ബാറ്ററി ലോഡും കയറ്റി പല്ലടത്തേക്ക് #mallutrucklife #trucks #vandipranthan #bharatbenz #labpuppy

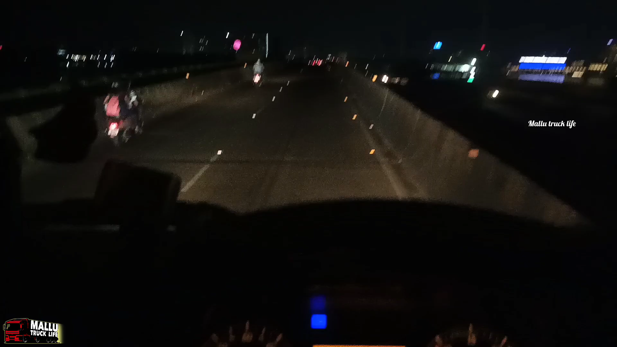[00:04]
ലോഡൊക്കെ ഇറക്കി നമ്മൾ വൈപ്പിനിൽ നിന്ന് അങ്ങനെ തിരിച്ചു വല്ലാർപാടം ടെർമിനൽ, നമ്മുടെ ഷിപ്പ് യാർഡൊക്കെ ഇല്ലേ, അതിൻ്റെ അവിടെ അതിൻ്റെ മുകളിൽ പോയിക്കൊണ്ടിരിക്കുക.
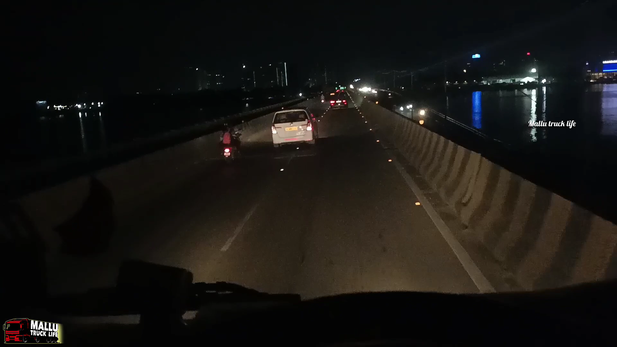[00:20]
തിരിച്ച് നമുക്ക് മരം തന്നെ പറഞ്ഞിട്ടുണ്ട്, എന്തായാലും നോക്കട്ടെ. നാളെ അവർ തീരുമാനിച്ച ശരി നിൽക്കുന്നുണ്ട്. രാത്രി എന്നൊരു രസമല്ലേ, ലൈറ്റൊക്കെ ഇങ്ങനെ കാണുമ്പോഴേ, എന്താ നമ്മുടെ കൊച്ചി.
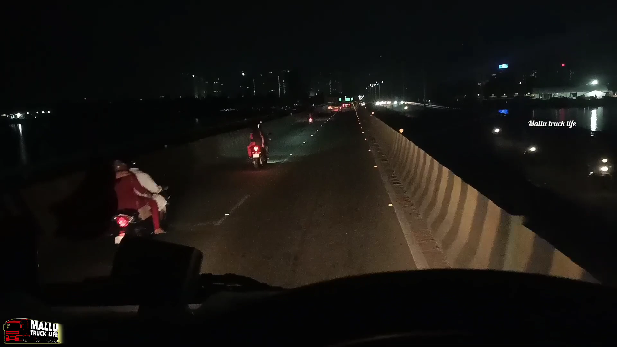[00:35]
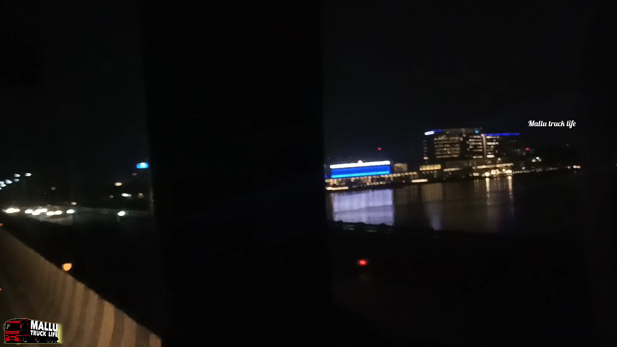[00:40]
ഒരു ബോൾഗാട്ടി ഇന്റർനാഷണൽ കൺവെൻഷൻ സെന്റർ ആട്ടോ നീല കാണുന്നത്.
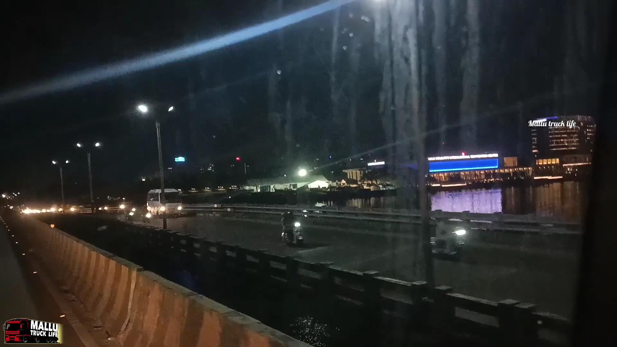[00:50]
അതുപോലെ അതിൻ്റെ തൊട്ടപ്പുറത്ത് കാണുന്ന വെള്ളം ആ കെട്ടിടം നമ്മുടെ ഗ്രാൻഡ് ഹയാത്ത്, ഹയാത്ത് ഗ്രാൻഡാണ്.